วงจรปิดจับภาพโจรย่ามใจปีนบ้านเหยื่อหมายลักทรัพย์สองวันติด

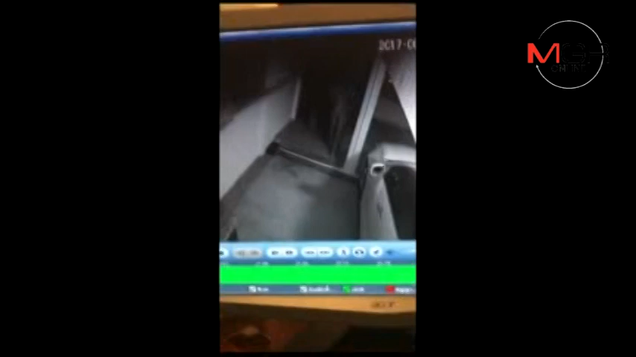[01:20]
จกระเป๋าเนาะ พกมีของแน่เลย
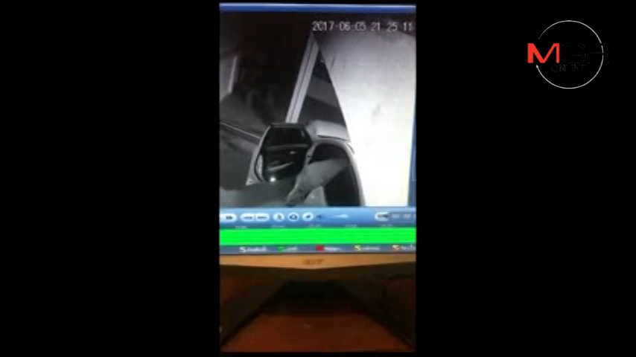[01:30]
มันมาเท้าเปล่าอย่างโอ้คราวนี้มันเห็นหน้าชัดเลยนะกล้องตัวนี
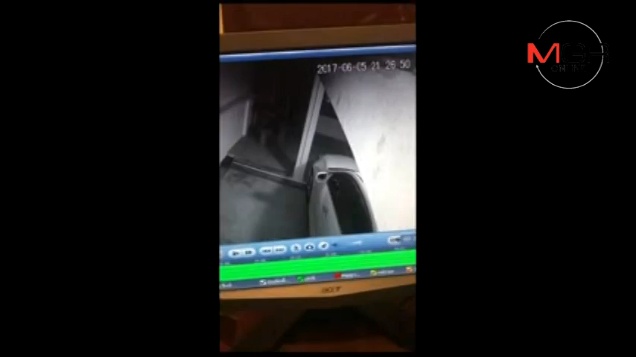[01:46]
้มันแบบก็เมื่อวานประมาณสัก2ทุ่ม วันนี้แหละมันเข้า